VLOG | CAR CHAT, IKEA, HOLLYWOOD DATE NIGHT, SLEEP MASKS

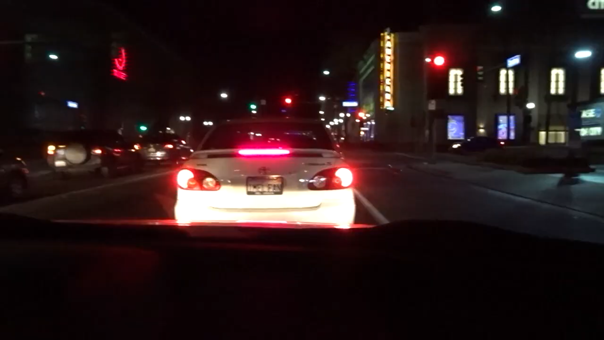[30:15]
Check out this car in front of us. It says, number one, Mel fan.